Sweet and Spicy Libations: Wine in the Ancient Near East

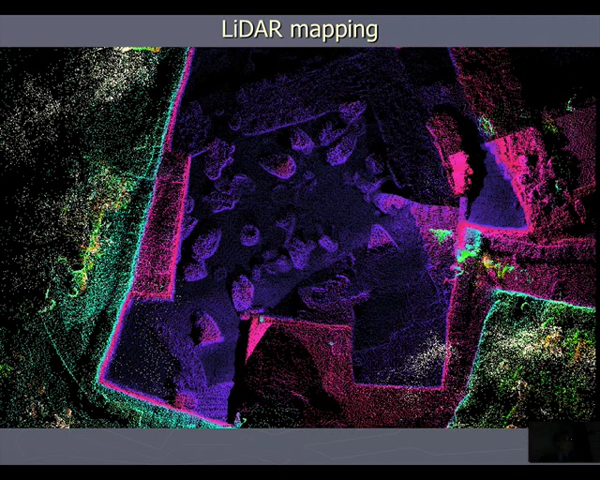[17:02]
have a nice mapped room for posterity. This isn't a bad image, but in fact,
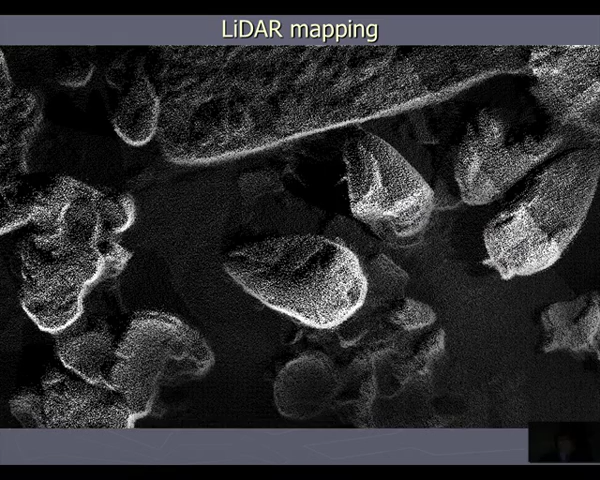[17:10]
if you zoom in, you'll see that each of these are discrete points accurate to two millimeters. It's kind of difficult to tell, but you can see every crack,
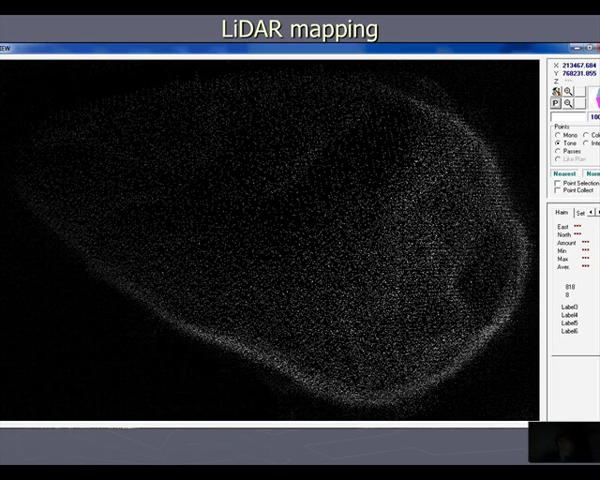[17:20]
every wave in all the articulated jars and that's how we're able to publish, in fact, where each shirt came from. What do the results tell us?